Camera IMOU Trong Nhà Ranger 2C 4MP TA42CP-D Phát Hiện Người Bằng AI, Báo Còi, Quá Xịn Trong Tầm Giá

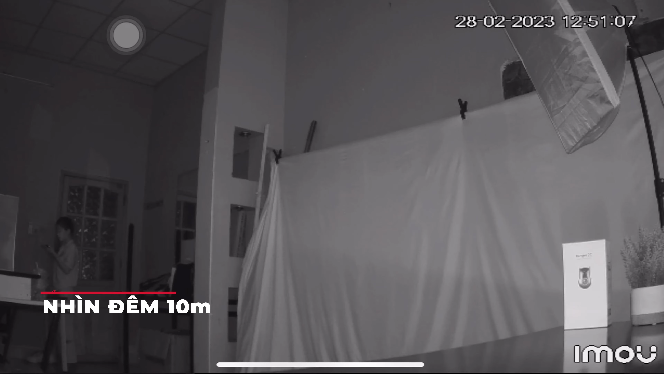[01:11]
nhờ được tích hợp LED hồng ngoại tự động bật sáng khi công gian thiếu sáng và cho tầm nhìn xa lên đến 10m, tuy chỉ ghi hình trắng đen vào ban đêm nhưng mọi diễn biến tại khu vực được ghi lại khá rõ nát Trên camera còn trang bị cả hệ thống mic